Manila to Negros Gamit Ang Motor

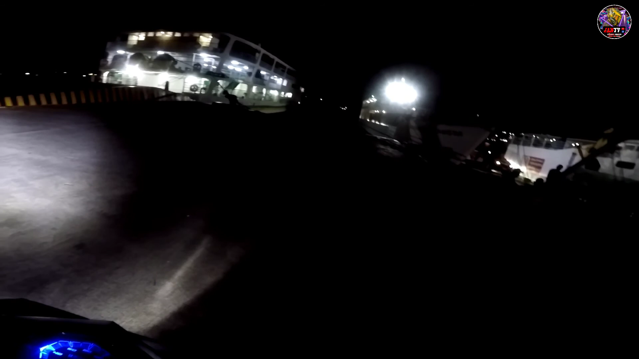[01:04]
Gagkakamadali ko Hindi na ako nakapag Ah Open ang camera dun sa taas Bumaba na agad ako So Time check tayo mga tol Ah 4.35 ng umaga Ah Nasa Bakulod na tayo mga tol Magabi Ah Alas 9.30 Dumating dun sa may dumanggas Pero hindi tayo kagad sumakay So Ngayon
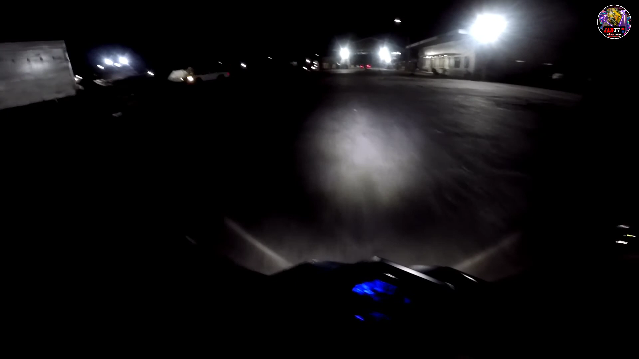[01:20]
For 30 ng umaga Magpapahinga muna ako dun sa may 7-11 Magkakapi lang Okay Kaya na po Dito pala mga tol Pagdaong natin dito sa Bakulod Pagkadaong natin May bayad na agad ng 50